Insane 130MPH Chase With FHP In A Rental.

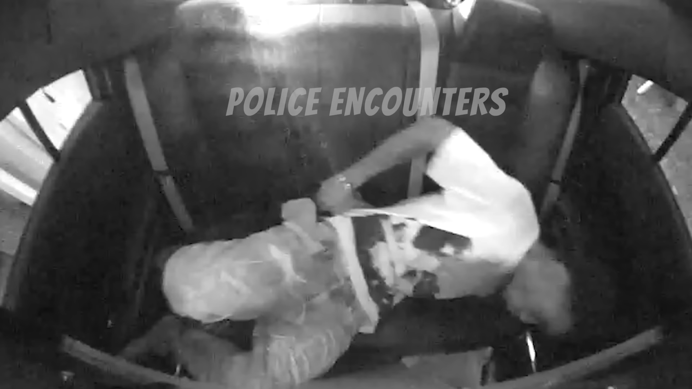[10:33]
Can you get the stuff that are here in the floorboard out of? Hey man, watch out. Lift your head up. Just sit straight, man, for me. So my head hurt, I gotta lay down, man. What time? My head hurt, I gotta lay down. Okay. I ain't finna mess with y'all stuff and all that. I'm taking everything out of here anyway, bro. Alright, thank you. I